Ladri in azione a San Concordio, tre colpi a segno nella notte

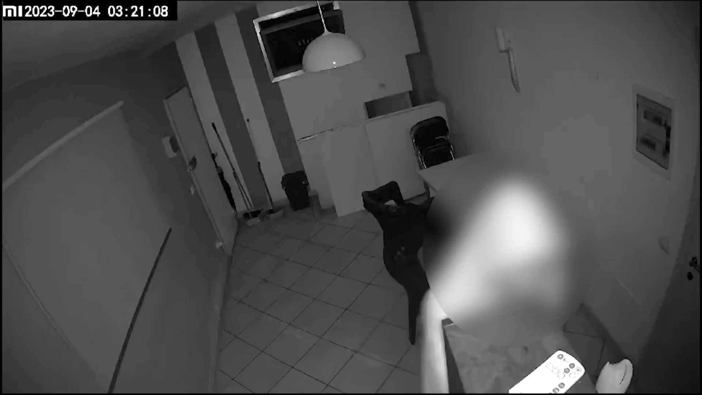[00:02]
Malviventi in azione nella notte a San Concordio dove sono state prese di mira almeno due attività oltre alla scuola Esedra dalla quale sono stati portati via alcuni computer.